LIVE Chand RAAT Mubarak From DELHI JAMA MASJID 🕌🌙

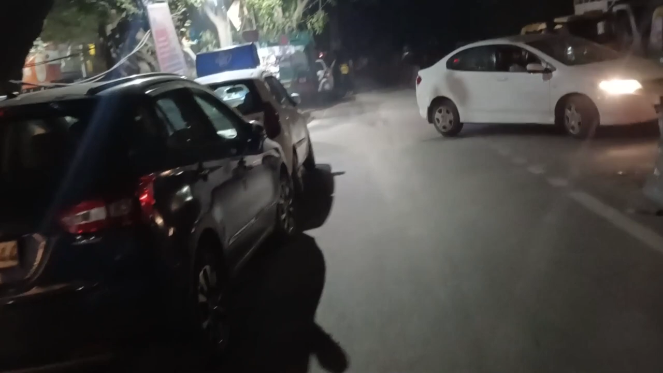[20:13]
तो जाकिर नगर की जो मार्केट है वो शुरू होती है ढलान से, आपने जाकिर नगर ढलान का यहाँ पर नाम सुना होगा,